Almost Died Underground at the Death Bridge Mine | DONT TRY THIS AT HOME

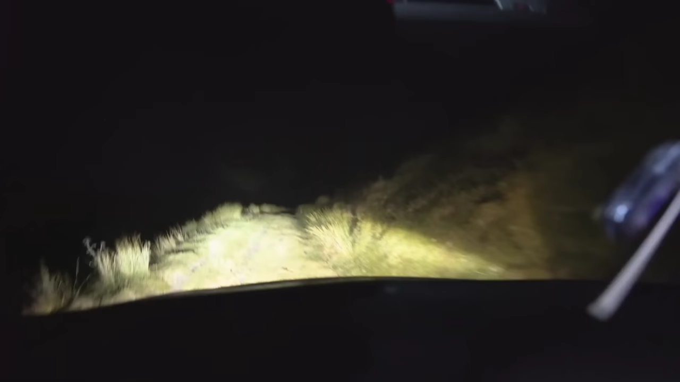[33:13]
they might bring a quad bike up. They might bring a quad bike up with the hay bales on it. I don't think anything's been on here. There's no real tracks. Well, there's no way of turning around anyway. Yeah, I was just thinking that. What if we get to a point, how are we supposed to turn the car around? We can't. You're gonna have to go down this in reverse?